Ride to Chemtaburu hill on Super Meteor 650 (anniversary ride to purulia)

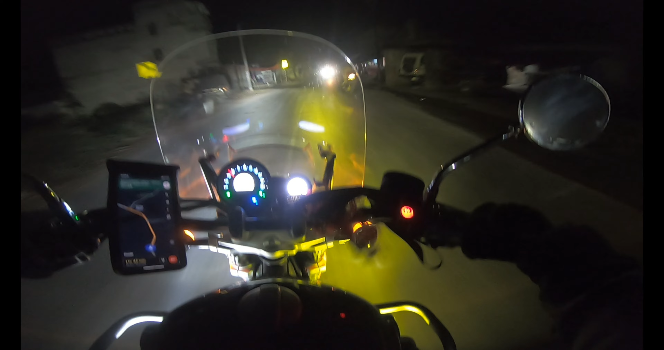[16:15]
So guys, अभी भी हम लोग 70 किलोमीटर्स वी आर अहेड ऑफ आवर रिसोर्ट और अंधेरा हो गया है तो दिस इज द राइट टाइम टू टेस्ट माय HJG 71 लेट्स सी कैसा लाइट का ग्लो देता है 1 2 3 एंड वोला दिस इज द लाइट गाइस
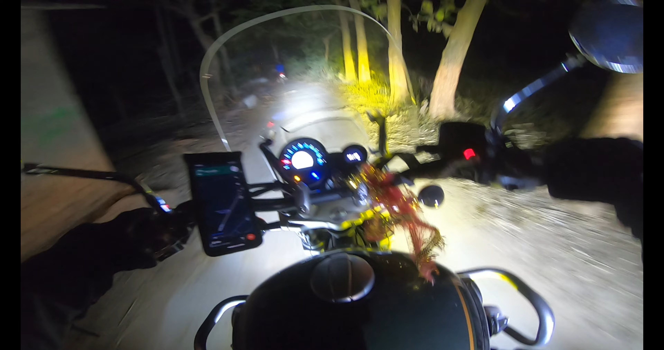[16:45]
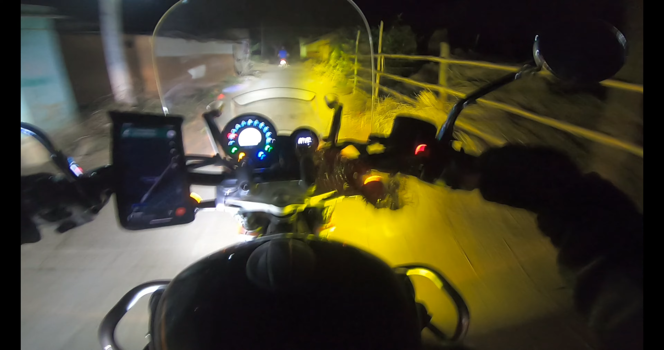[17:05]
guys, just now we are entering our resort. Now the time is around 8:50 and this is the entrance.